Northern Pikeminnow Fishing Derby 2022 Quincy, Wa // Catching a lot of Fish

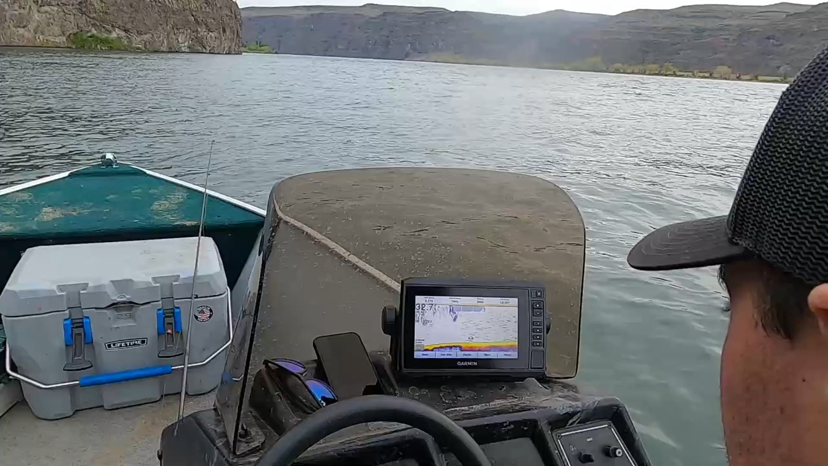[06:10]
See all these waves? And more defined. Those ones on the bottom. Oh, yeah. Tell if it worked.